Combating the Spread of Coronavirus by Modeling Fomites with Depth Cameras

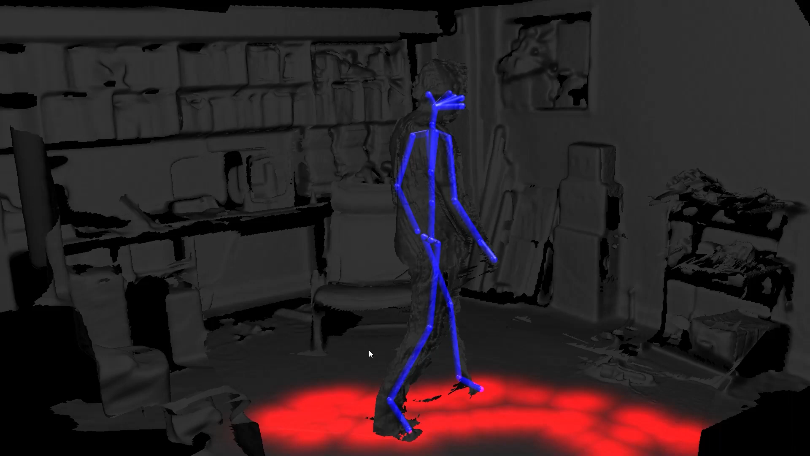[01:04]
The detection of probable touching of inanimate objects in the environment, which when accumulated over time,
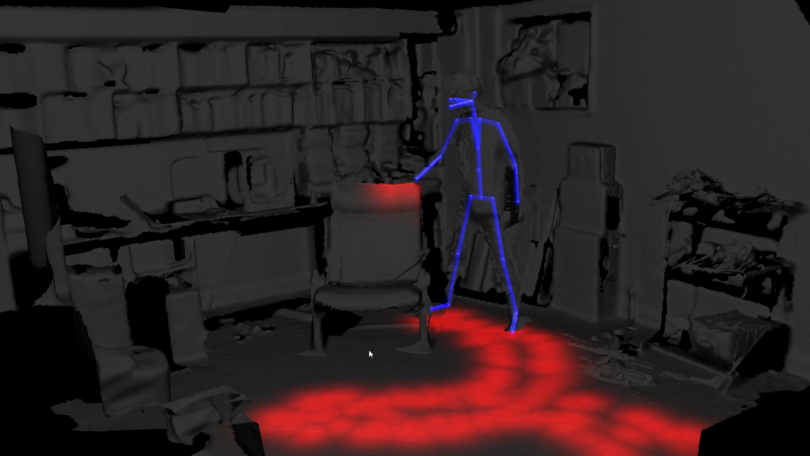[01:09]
suggest the presence of fomites, inanimate physical objects that are frequently touched and are thought to spread the virus.
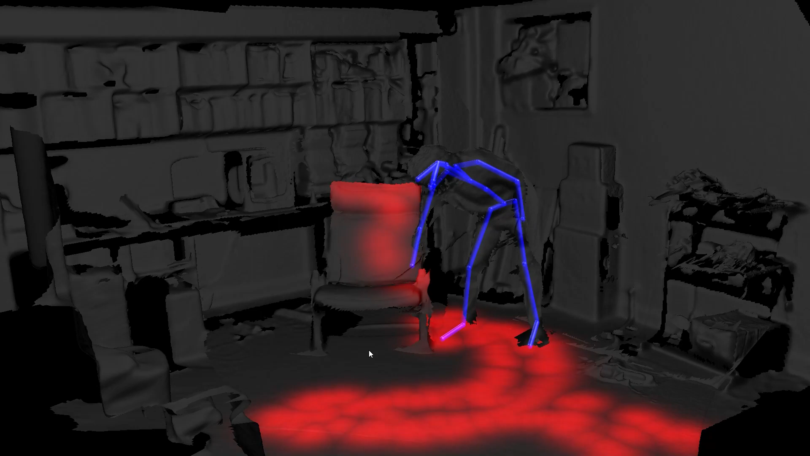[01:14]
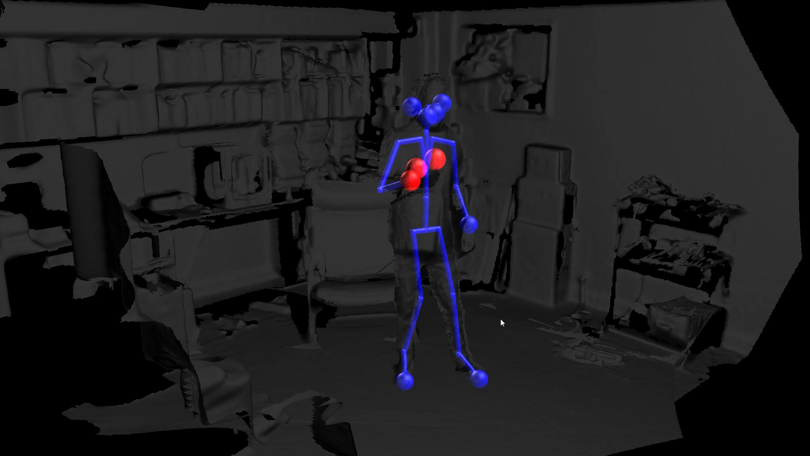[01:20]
We propose a simplistic model of virus transmission where the contagion may be gathered from a fomite and scattered on another body part or part of the environment.